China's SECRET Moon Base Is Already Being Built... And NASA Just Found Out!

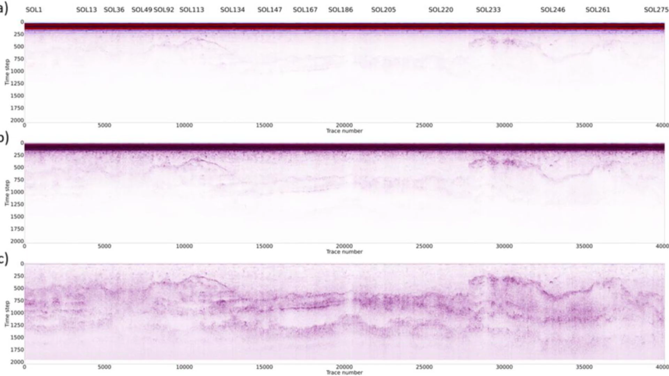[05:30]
But the reality is more complex. The depth and clarity of each scan depend on local regolith composition,